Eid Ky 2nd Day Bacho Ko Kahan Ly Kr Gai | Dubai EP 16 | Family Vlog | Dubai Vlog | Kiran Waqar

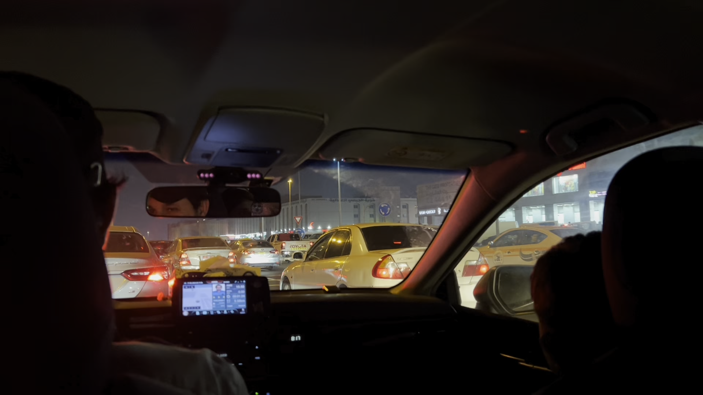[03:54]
आज ज्यादा ही नहीं हो रहा ट्रैफिक मैडम? आज तो कम है, क्योंकि चूंकि इस रंडा बोर्ड में हम आता है कभी कभी इस रास्ते पे, बहुत लग रहा है।